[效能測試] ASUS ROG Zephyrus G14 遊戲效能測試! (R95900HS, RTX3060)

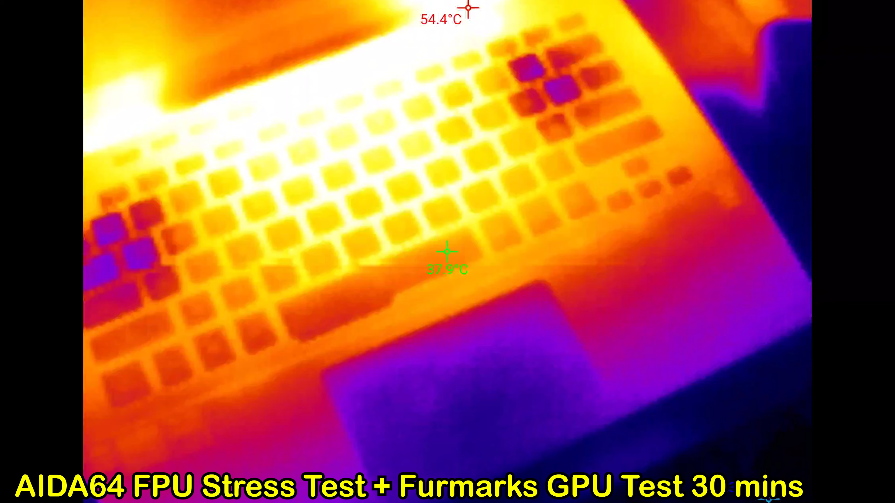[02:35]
On screen: max 54.4°C
面上方摸上是熱手鍵盤右側也很熱好 大家對這部機的效能表現有沒有什麼評價歡迎大家